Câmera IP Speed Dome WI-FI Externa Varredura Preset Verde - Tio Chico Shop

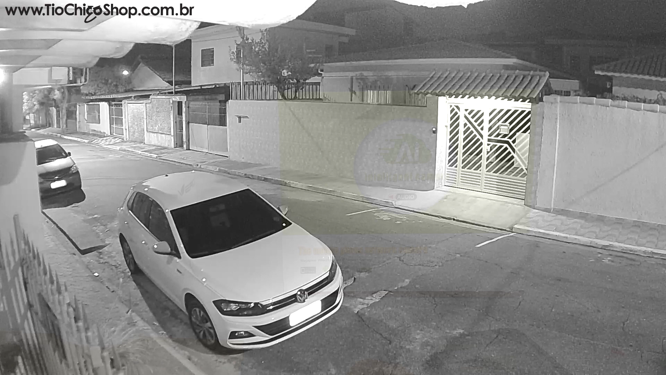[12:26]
Certo? Então mesmo em total escuridão. Eu considero uma imagem preto e branco. Muito melhor do que uma imagem colorida a noite.